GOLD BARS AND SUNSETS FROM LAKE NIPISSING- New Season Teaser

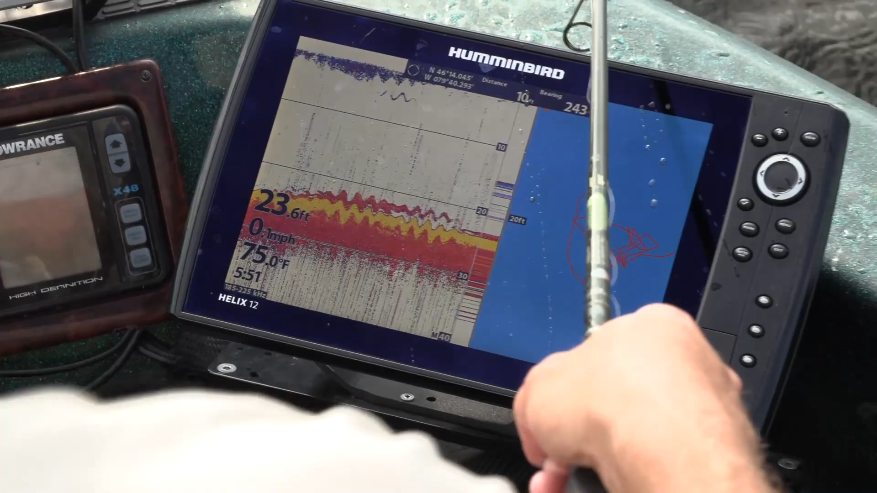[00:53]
On screen: depth 23.6 ft, water 75.0°F
I mean beautiful walleyes every size you can think of. There we go.